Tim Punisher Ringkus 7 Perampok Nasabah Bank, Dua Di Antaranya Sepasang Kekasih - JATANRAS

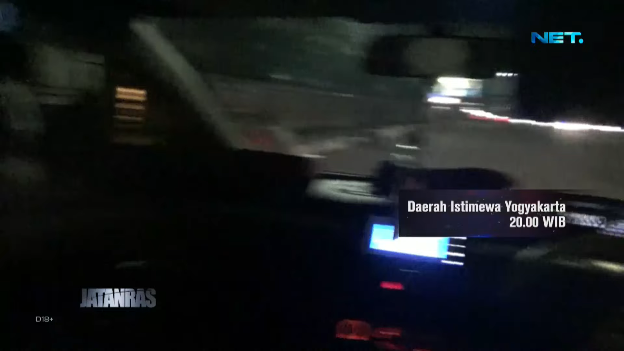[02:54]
Mendarat di Kota Budaya, pantang buang waktu, tim lanjut tancap gas ke arah Menggelang memburu targetnya.